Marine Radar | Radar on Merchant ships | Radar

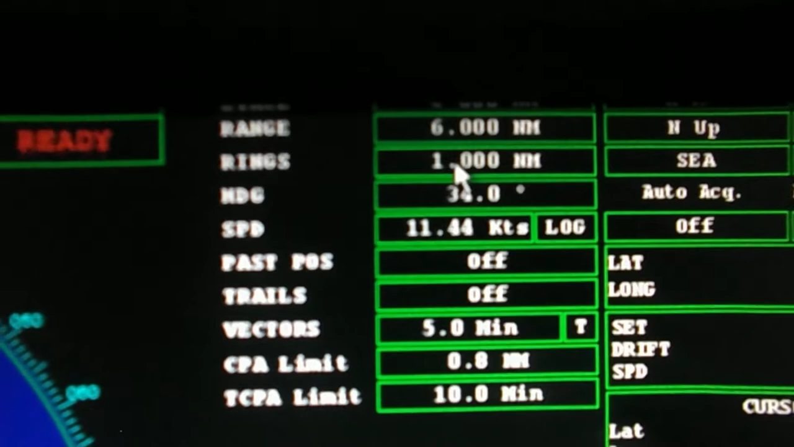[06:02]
There are six concentric equidistance circles. Next is the range rings.
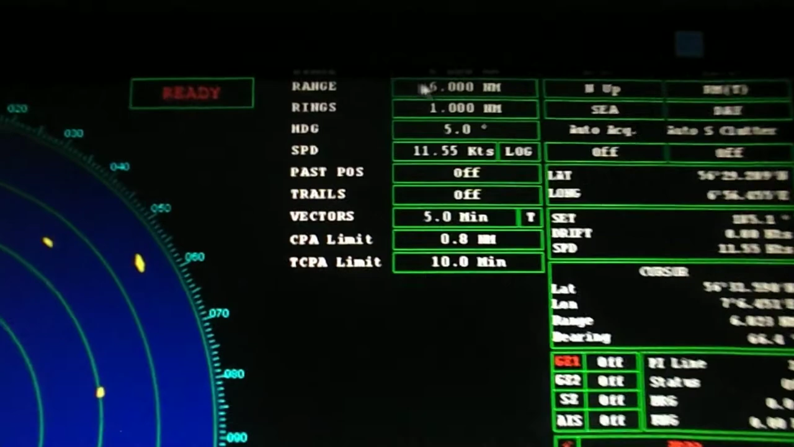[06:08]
Six concentric equidistance circles from which distance can be measured. For example, a 6 nautical mile or 12 nautical miles. When it is 6 nautical miles, the distance between the rings is 1 nautical mile.
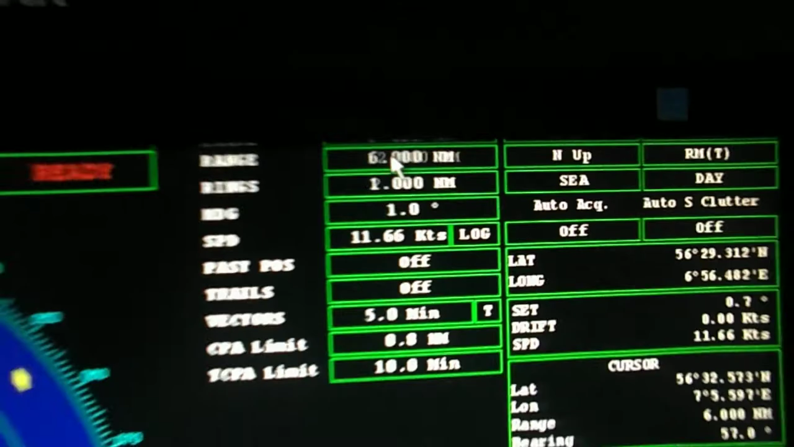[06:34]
And when changed to 12 nautical miles, the distance changes to 2. Next is the electronic bearing line. The EBL button as shown on the screen is for this purpose. We can take the bearing of a target and the box will show its bearing. Next is the variable range marker.
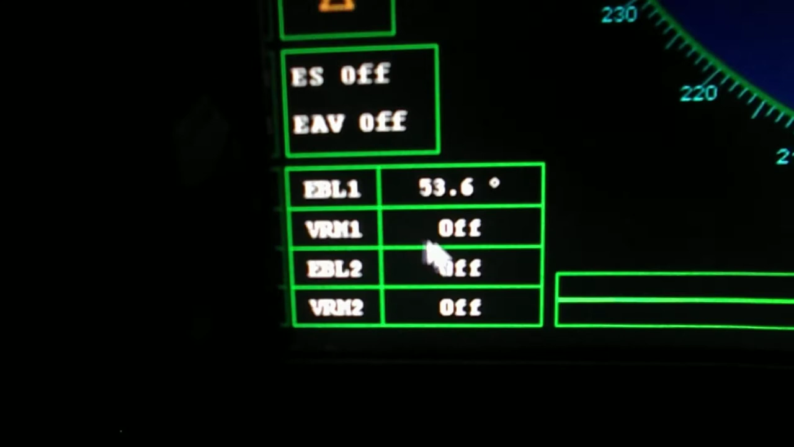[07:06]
By increasing or decreasing diameter of range circle, we can get the range of the target and the reading is shown in the box.
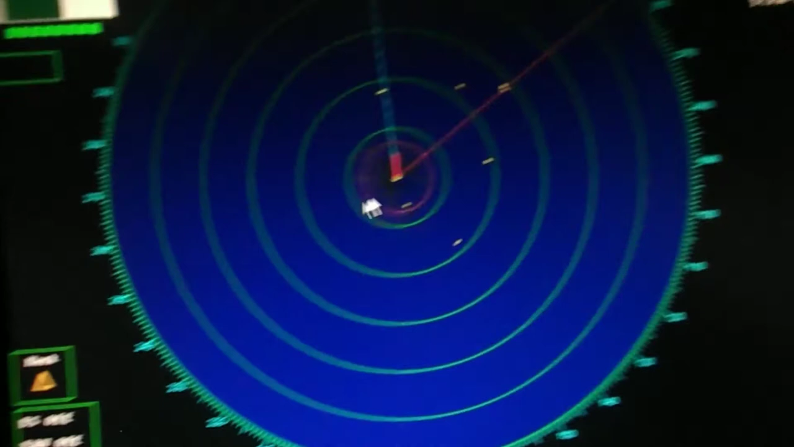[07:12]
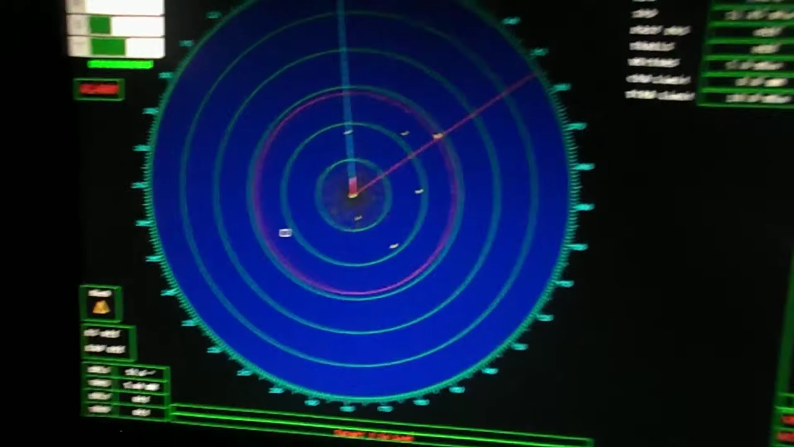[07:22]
Next is the picture orientation. There are three modes to choose from.
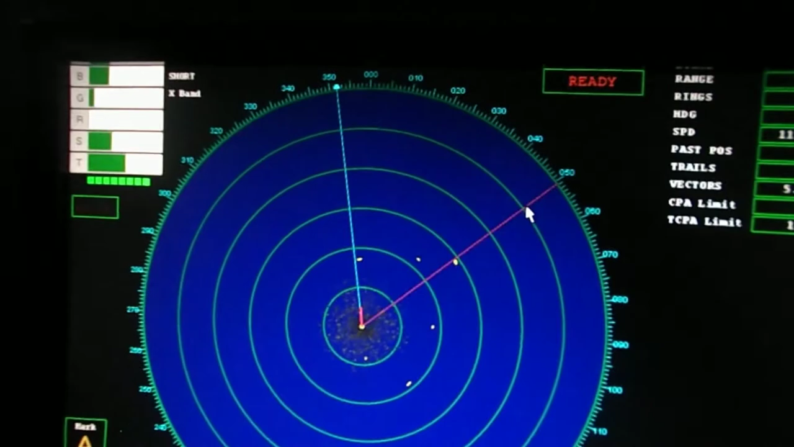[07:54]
Next is the head up mode. Next is the head up mode.
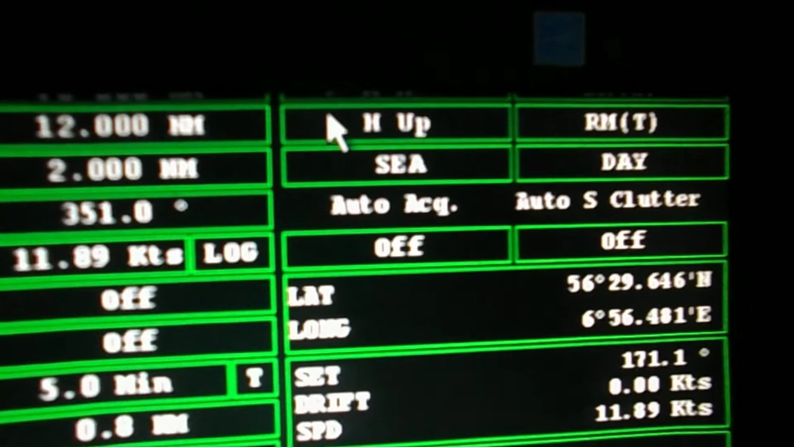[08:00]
In this, the heading marker is on top and the target changes according to the heading in the radar.
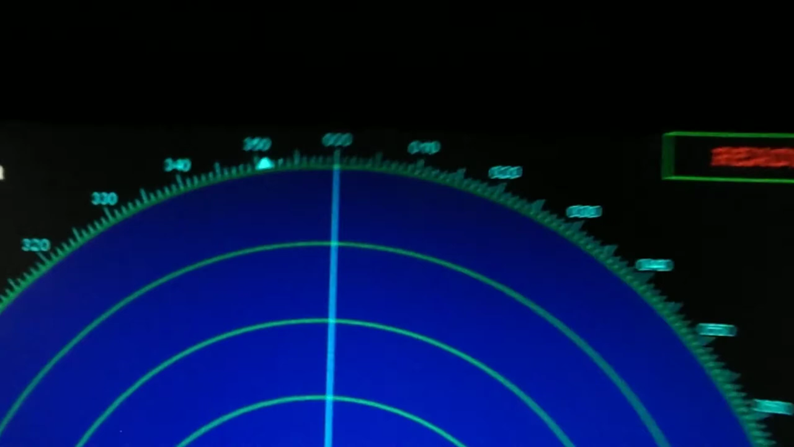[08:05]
In this mode, we can take the relative values.
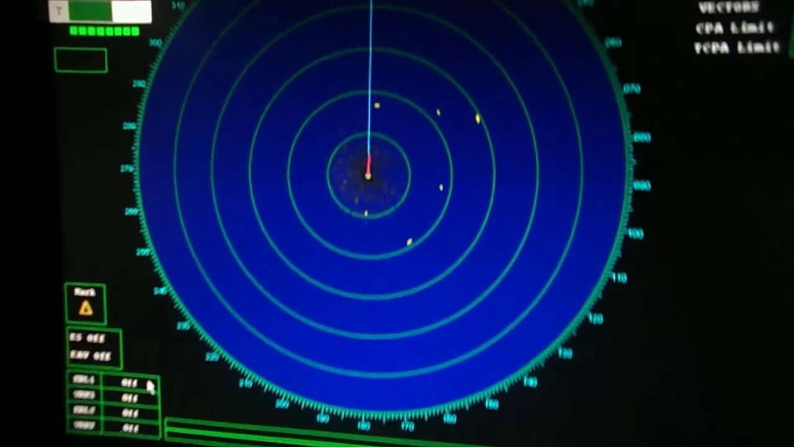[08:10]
In this mode, we can take the relative values. Wait, wait.
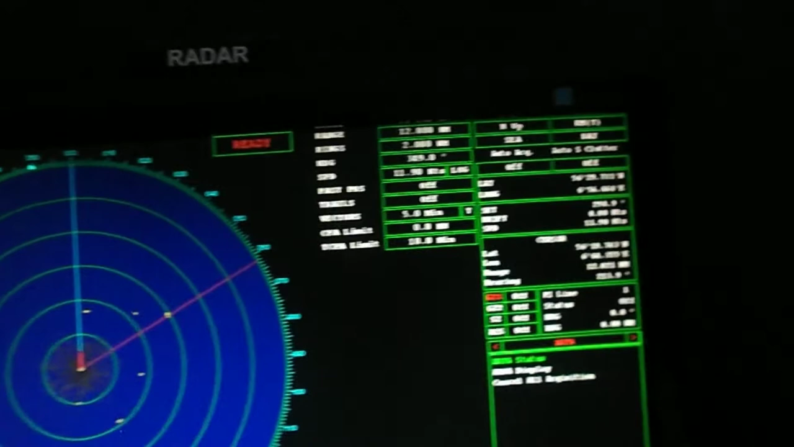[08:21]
The next is the course up mode. In this mode, our course remains on top. The ship's heading changes. The heading changes. The ship's heading changes instead of target and the course moves the heading marker.
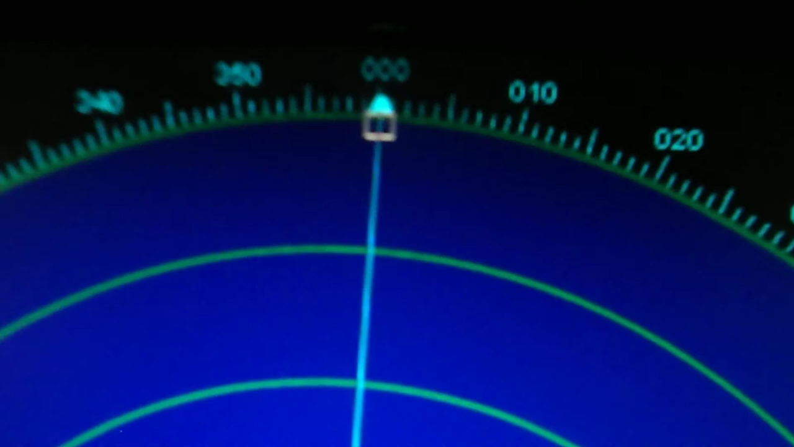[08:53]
The ship's heading changes. Instead of target or course moving, the heading marker will move from the top. That is the course.
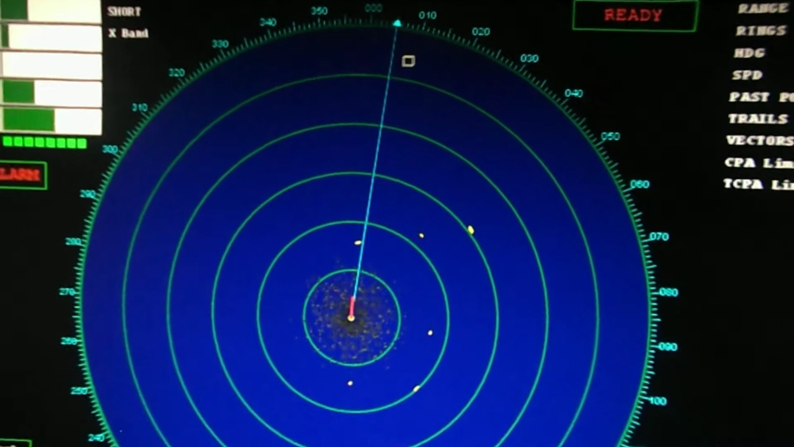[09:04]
Next is the relative motion.
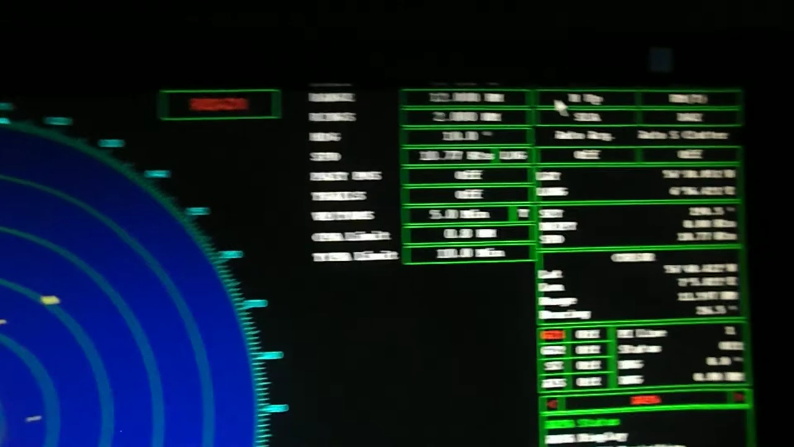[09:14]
Our position fixed in radar, target moves across screen relative to own vessel.
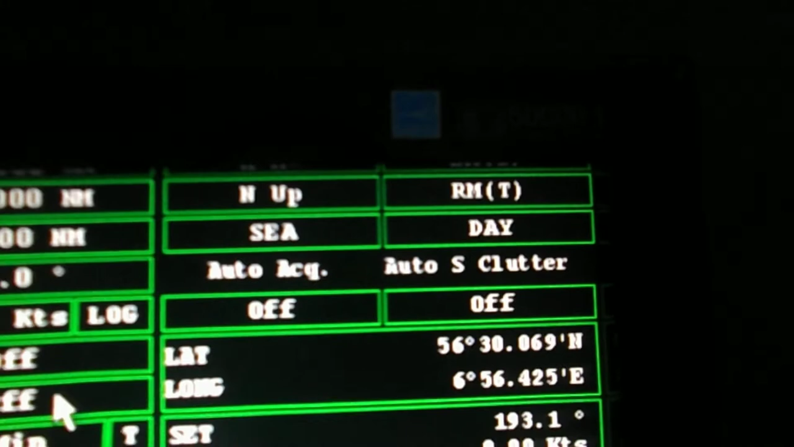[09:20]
Next is the true motion.
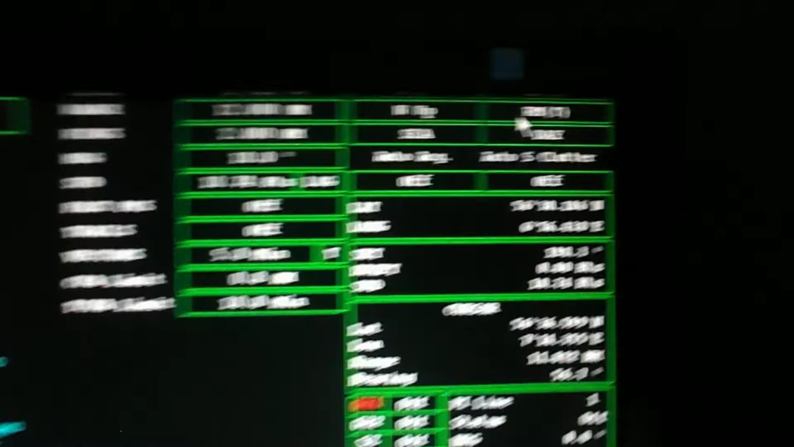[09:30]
In this mode, our ship moves across the screen of the radar with own ship course and speed.
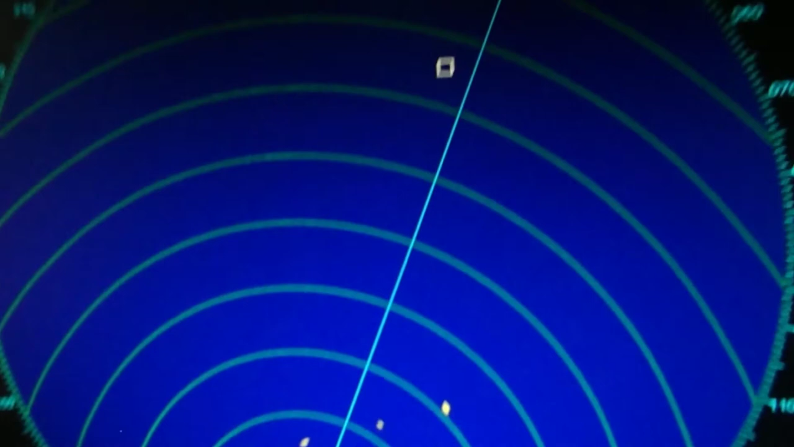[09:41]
The own position will reset itself when own ship gets 1 by 4th of the screen towards the end.
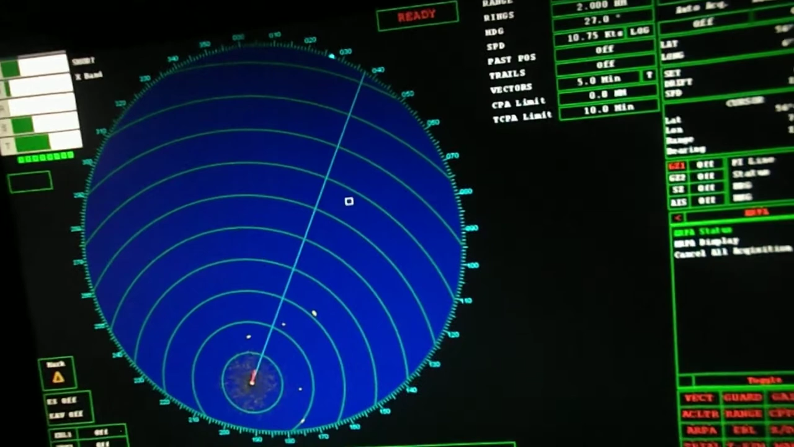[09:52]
The target moves across as well while moving on. Dark targets move all around. The target moves with own room motions.